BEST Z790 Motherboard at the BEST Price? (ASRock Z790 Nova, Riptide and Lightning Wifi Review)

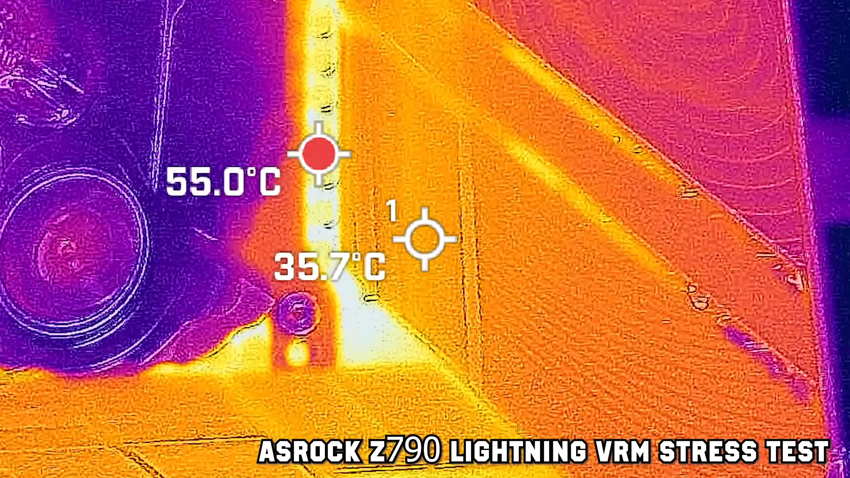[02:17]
Then for this board, they've got two power limits in place.
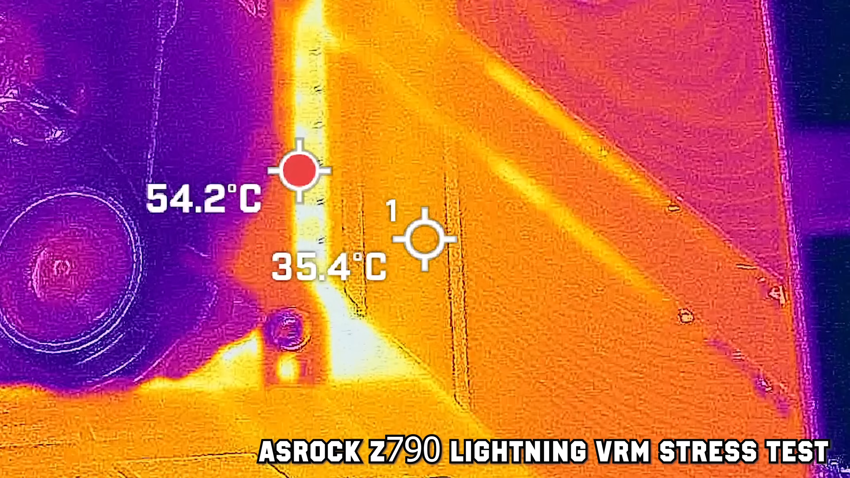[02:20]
On screen: spot 35.4°C, max 54.2°C
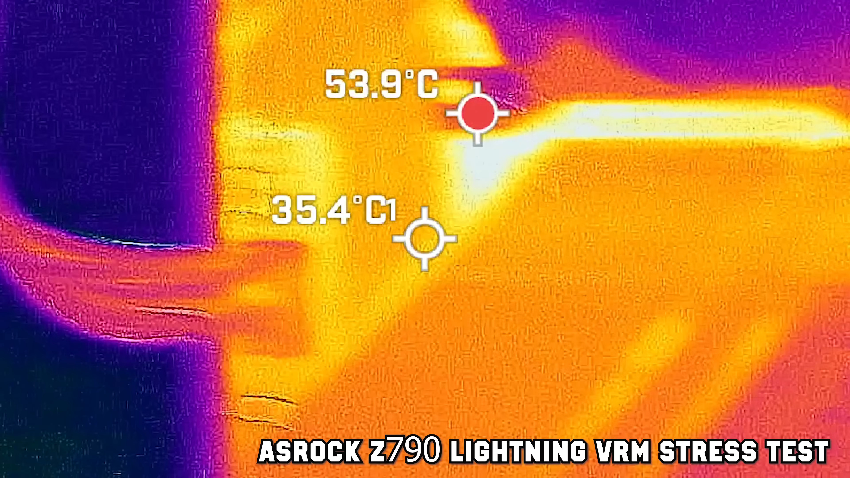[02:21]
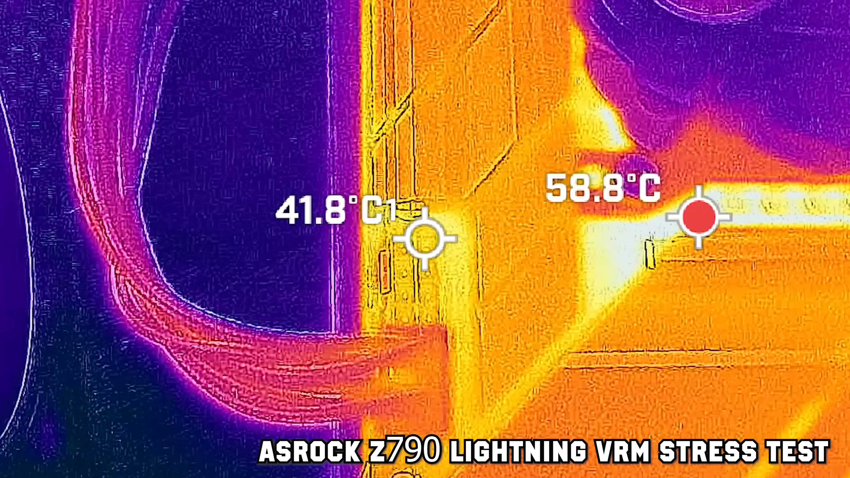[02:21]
They've got a PL1, which is 250 watts,
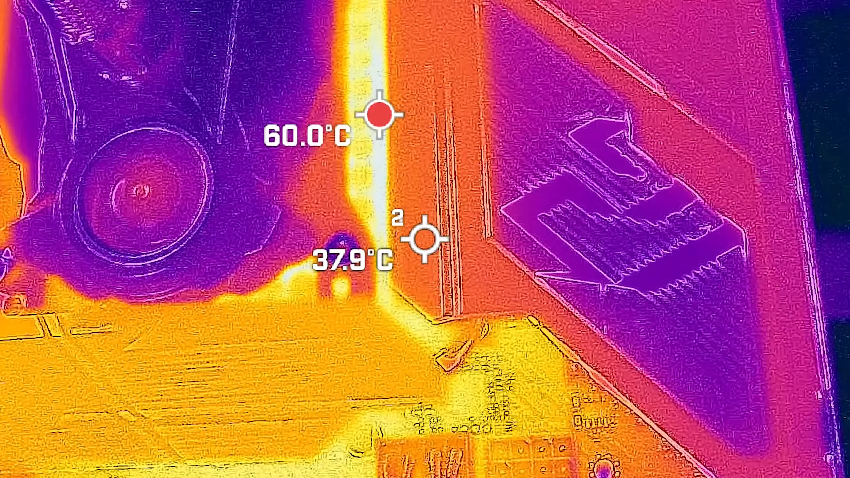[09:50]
This actually employs an active heatsink solution on its VRM where you've got a little fan there that cools things down. It's actually inaudible, it's really quiet as well, so they've done a great job in implementing that, and of course, that's just going to keep your temperatures lower on your VRM. If you want to push it even past 340 watts, this thing is going to do it.